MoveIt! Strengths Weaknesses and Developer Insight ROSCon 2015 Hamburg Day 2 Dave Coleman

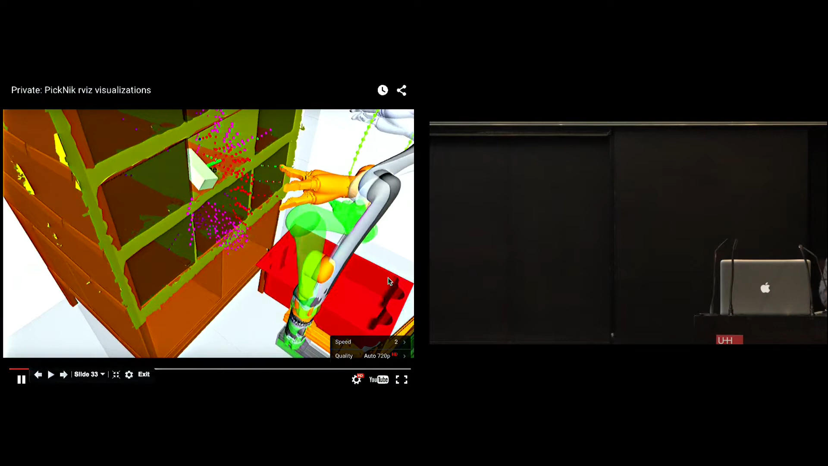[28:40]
visualize all these and this is some of the power of the raw tools available to us so these colors indicate the start state and the goal